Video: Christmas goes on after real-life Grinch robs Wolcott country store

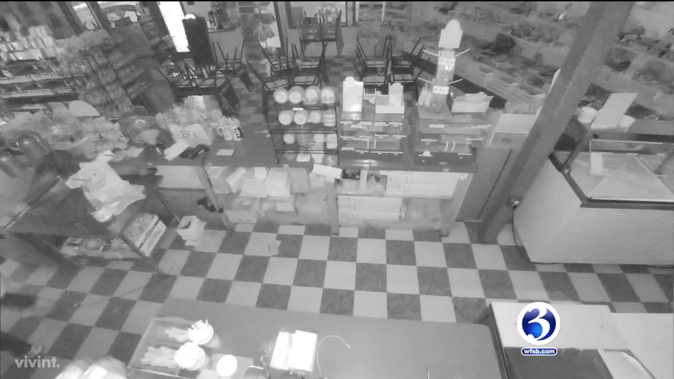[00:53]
Surveillance video shows the burglar jumping over the counter, snatching the store's cash register. You know, luckily we don't leave a lot of cash in there, but you know, it's just the fact that it's Christmas time. The thief then makes his way over to the candy bars, taking as much as he can carry. Fortunately, this did not put a snag in store hours.